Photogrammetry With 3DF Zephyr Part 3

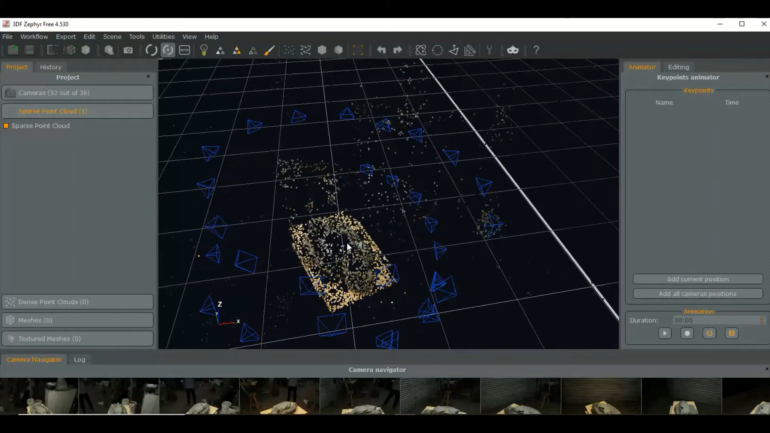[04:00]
see that it's just a way to it it took all the photographs and it stitched together basically a model it's like a rough layout it's called this sparse
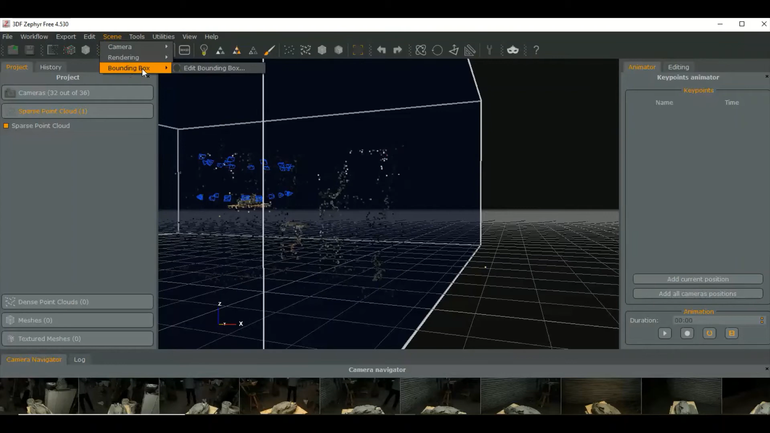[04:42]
spiraling kind of a form there so anyway you we click on we go to edit I'm sorry we go to see down to the bounding box and we want to edit the bounding box so what we're going to do is we're going to push it in the walls
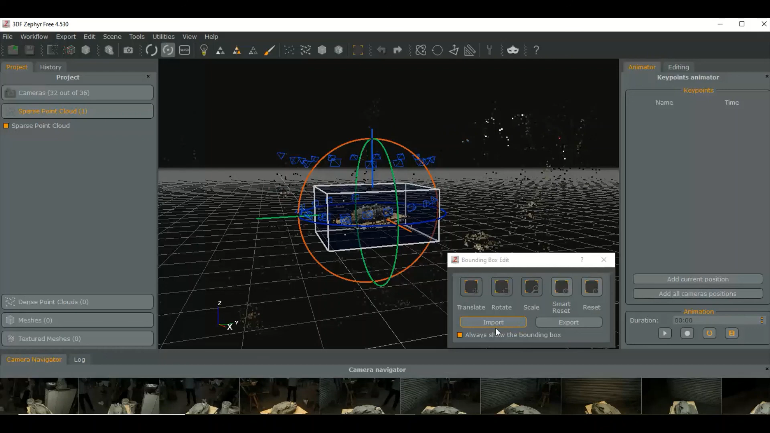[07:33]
so you could export this this I don't really know what the rest of it is I guess I really don't I have never tested it out I probably won't even bother with it so anyway you wait.